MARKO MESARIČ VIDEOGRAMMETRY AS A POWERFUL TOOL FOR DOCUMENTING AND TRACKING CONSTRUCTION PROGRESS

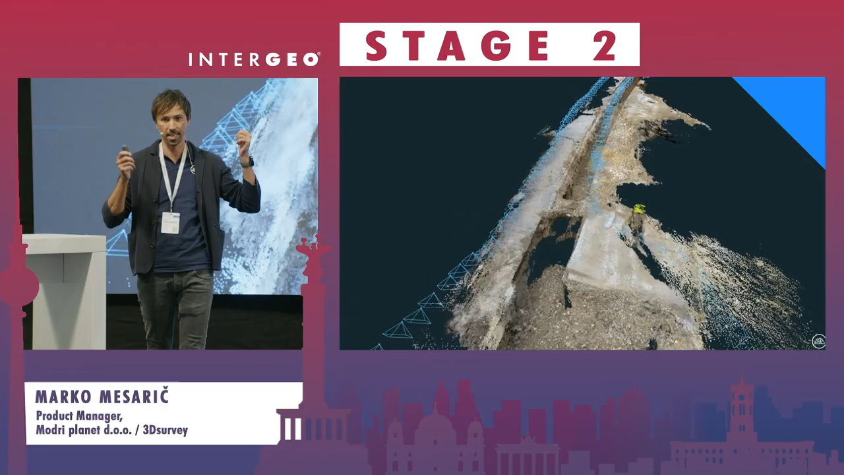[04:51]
the processing time is half hour fully automatic and you get georeferenced 3D models.
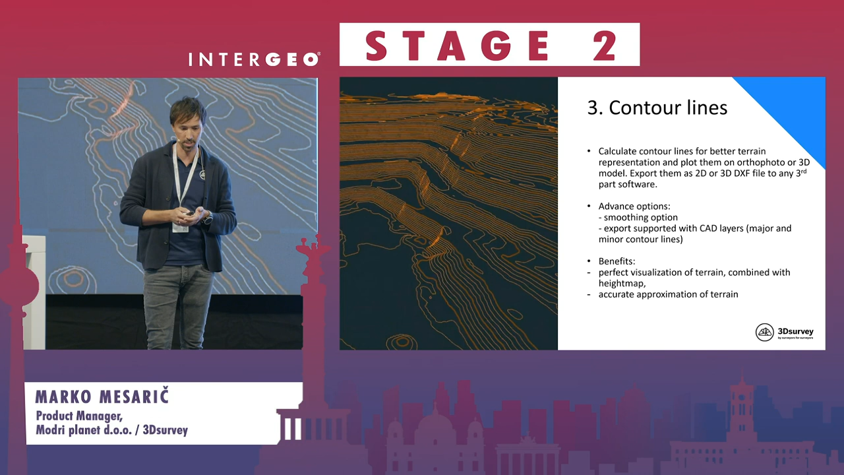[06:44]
So upon the change, what was done on a field and so on. To get out important points and lines, we also integrated the CAT engine in the software. Because you know, traditional way, if you do the measurement, measuring those kinds of projects, traditional way with GNSS device. At the end, you need to deliver them to 3D lines with some special points and so on.
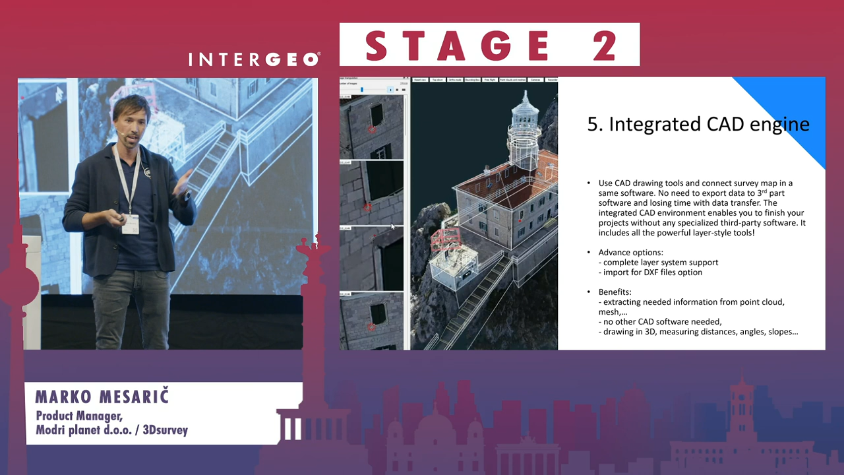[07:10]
And you can do this in the software with the help of image support. So on the left side, I'm fine tuning the position of the CAT lines.
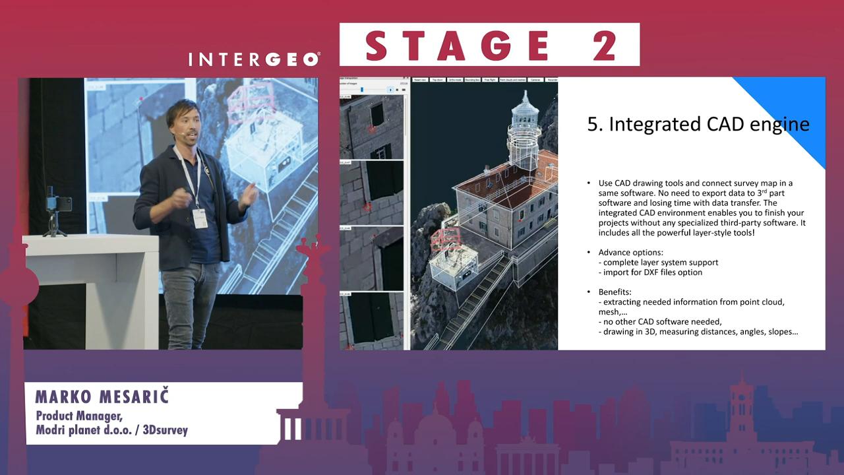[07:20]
And because we have this support, you can be also super accurate. Nevertheless, if you are not on the right side, on your construction site, monitoring or something like that,
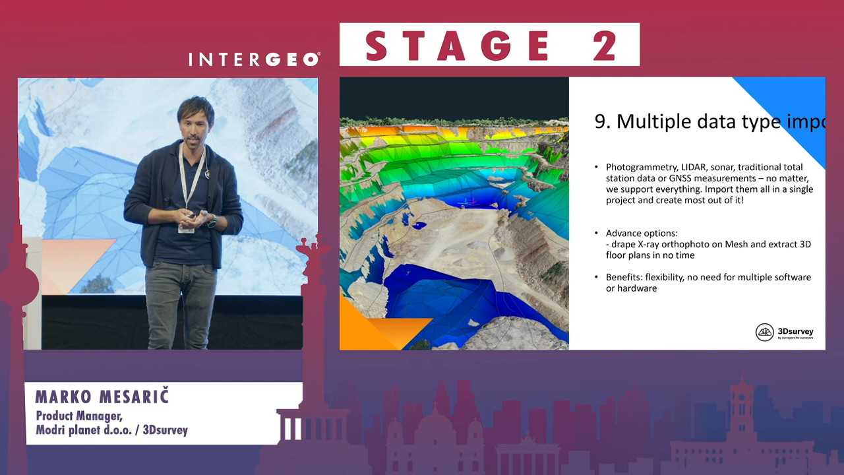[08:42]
So sometimes there are some trees or maybe the buildings is designed like so that you don't come nicely close to the detail with a drone camera. Take the device, measure additionally, you can process the data in the same project easily together.
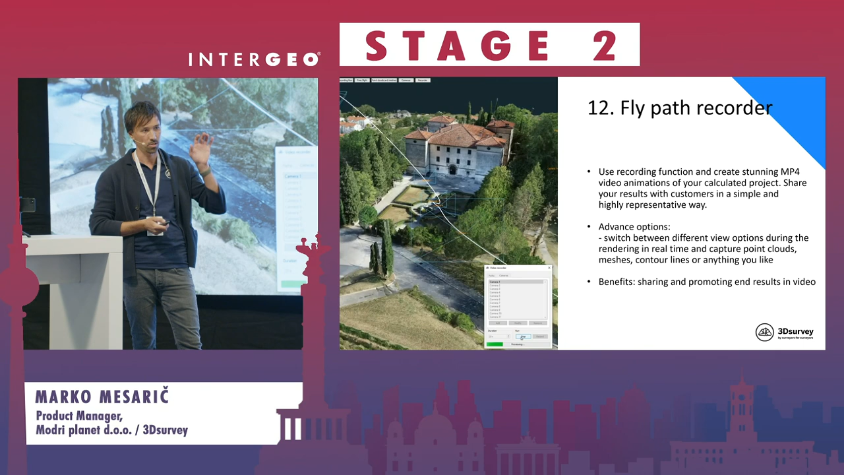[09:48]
So you just define the camera positions and the
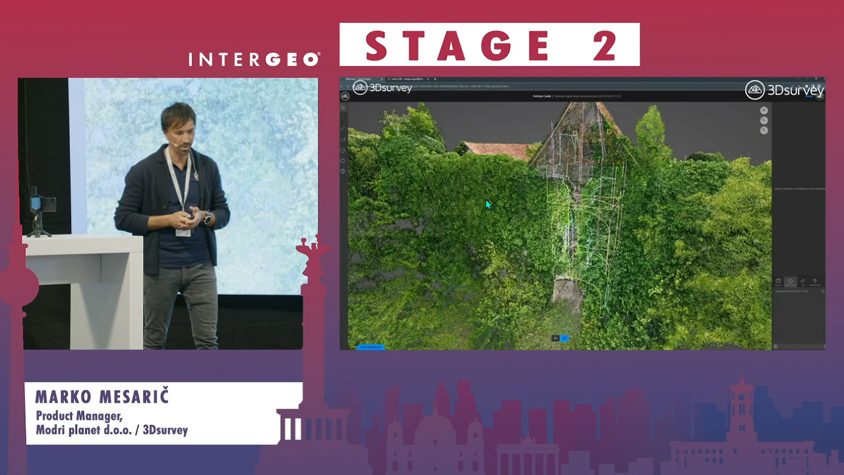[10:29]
And you just upload them in the same project.
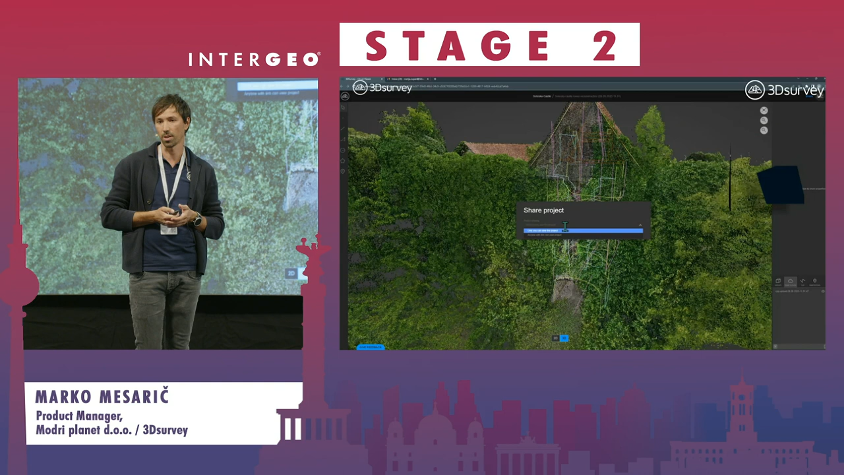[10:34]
And then you can do some timed comparison and share with your clients.